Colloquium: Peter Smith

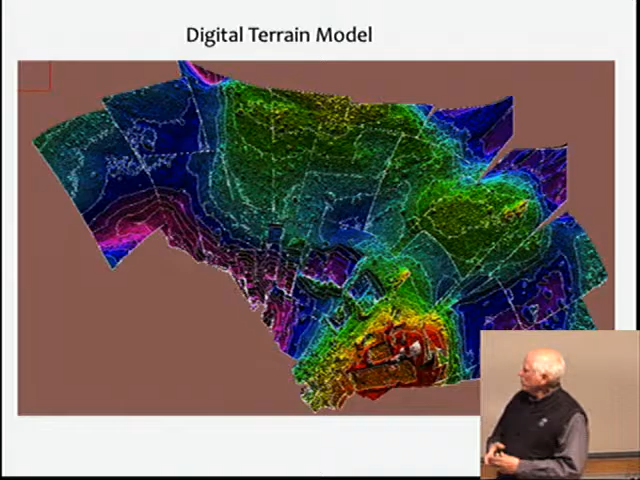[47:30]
And these are those little mounds, the polygons that form from the expansion and contraction of ice. So we dug trenches in the peaks,
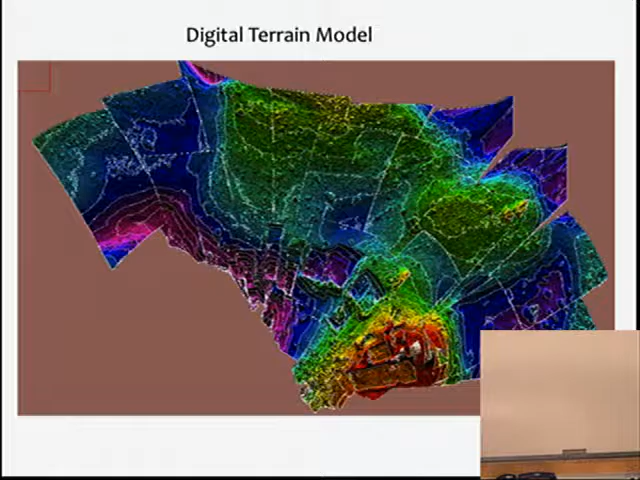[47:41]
and we dug trenches in the valleys, and we could compare those different types of terrain features for the ice underneath.